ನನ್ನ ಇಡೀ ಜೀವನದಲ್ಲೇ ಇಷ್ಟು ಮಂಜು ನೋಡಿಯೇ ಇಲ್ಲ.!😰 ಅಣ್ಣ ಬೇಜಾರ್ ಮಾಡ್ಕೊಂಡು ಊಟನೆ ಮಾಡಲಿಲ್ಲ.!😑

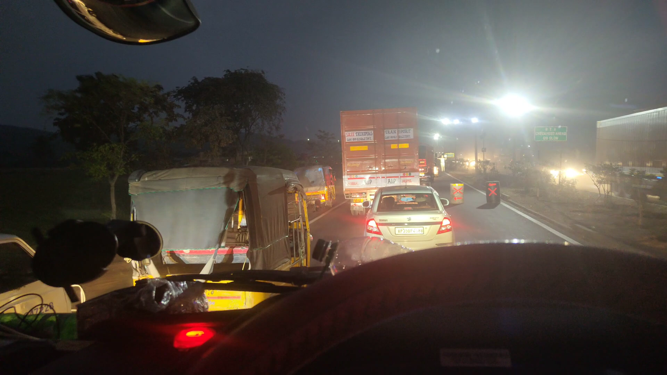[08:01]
ನೋಡಿ ಯಾವ ಥರ ಇದೆ ಅಂತ. ಅದು ಯಾವ ಕಾರ ನೋಡಿದ್ರ
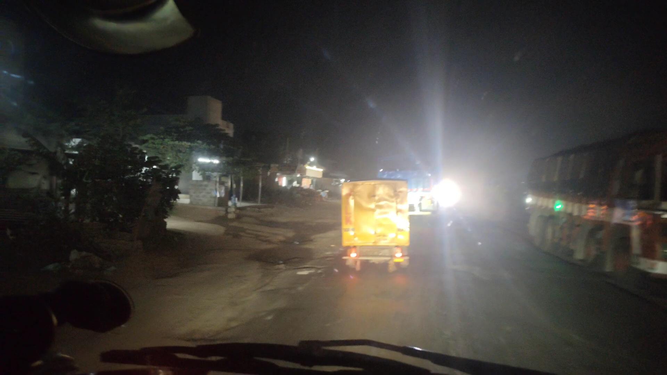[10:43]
ಆಮೇಲೆ ರೋಡು ಅಷ್ಟೇ ಚೆನ್ನಾಗಿಲ್ಲ, ಎಲ್ಲ ಕಿತ್ತೋಗಿರೋ ರೋಡು ಇದು, ಅದಕ್ಕೆ ಸ್ಲೋ ಮೂವಿಂಗು. ಆಟೋದವನೇನು ಅವತಾರ ಆಡ್ಕೊಂಡು ಹೋಯ್ತಾನೆ. ಊಟ ಸಿಗುತ್ತೆ ಇಲ್ಲ ಗೊತ್ತಿಲ್ಲ, ಅಣ್ಣಂಗೆ ಬಾ ಅಂದ್ರೆ ಬರಲಿಲ್ಲ ಊಟಕ್ಕೆ.
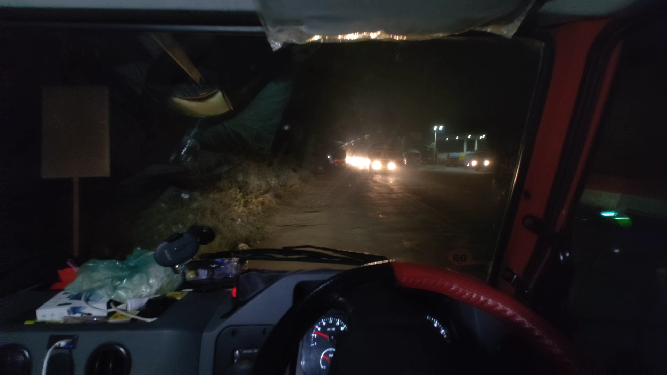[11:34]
ಗ್ಲಾಸು ಕೂಡ ಅಲ್ಪ ಸ್ವಲ್ಪ ಕ್ಲೀನ್ ಮಾಡಿಕೊಂಡೆ ಪರವಾಗಿಲ್ಲ ಇವಾಗ. ಸೊ ಬನ್ನಿ ಎಷ್ಟೊತ್ತಾಗುತ್ತೆ ಏನೇನೆಲ್ಲ ಇವಾಗ ಸ್ಟಾರ್ಟ್ ಮಾಡು.
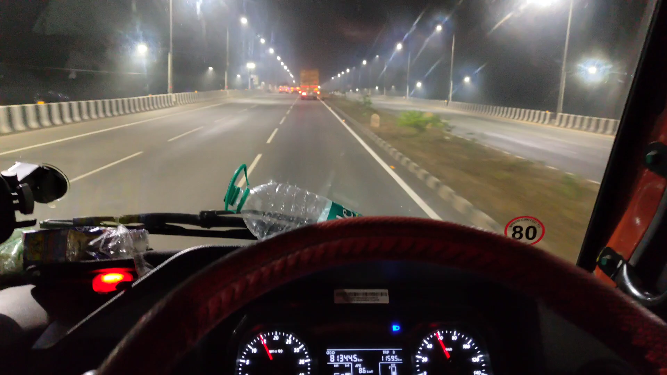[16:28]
ನೋಡೋಣ ಮುಂದೆ ಎಲ್ಲಾರ ಹೋಗಿ ಹಾಸ್ಕೊಳ್ಳೋಣ. ಓಕೆ, ಈ ತರ ಫಾಗ್ ಬಂದ್ರೆ ಹೆಂಗೆ ಗಾಡಿ ಡ್ರೈವ್ ಮಾಡೋದು ಗುರು?
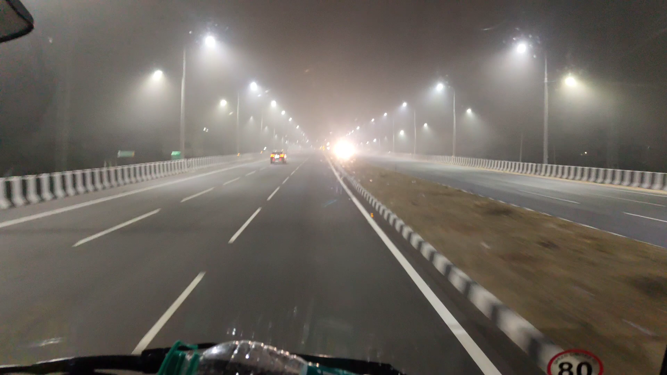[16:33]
ಬರೀ ನಮ್ಮ ಏರಿಯಾದಲ್ಲಿ ನಮ್ಮೂರ ಕಡೆ ಮಾತ್ರ ಫಾಗ್ ಬರುತ್ತೆ ಅನ್ಕೊಂಡಿದ್ದೆ, ಇಲ್ಲಿ ಇದಕ್ಕಿಂತ ಡಬಲು ನೋಡಿ.